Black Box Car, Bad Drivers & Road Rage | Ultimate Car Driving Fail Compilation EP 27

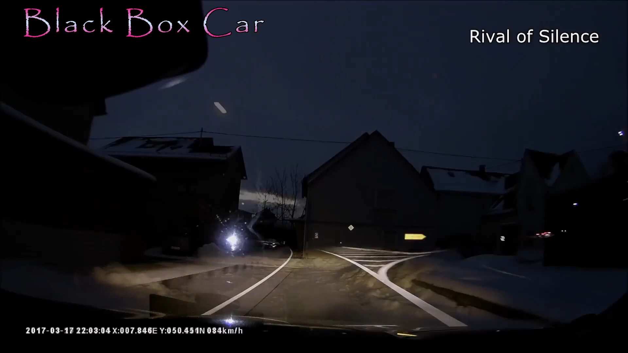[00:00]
Okay, Justus ist Marius. Kannst du da runter? Da hoch wolltest du, glaub ich, nicht. Oh, hier runter darf ich nicht.